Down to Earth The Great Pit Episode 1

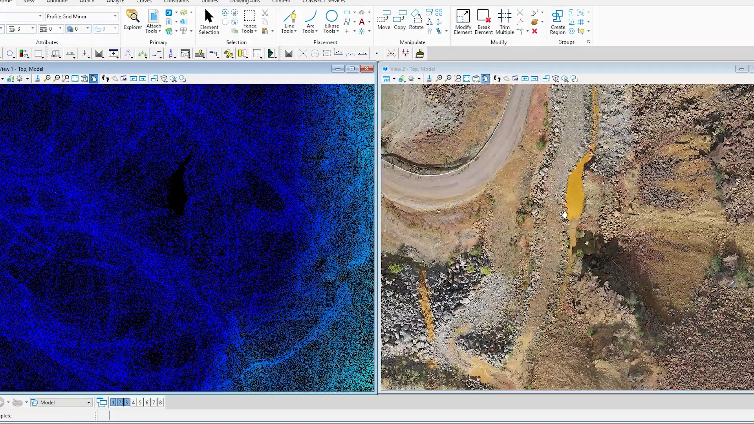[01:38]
Using LiDAR scanning drone technology enables Sweco to safely collect point cloud topography and photogrammetry data.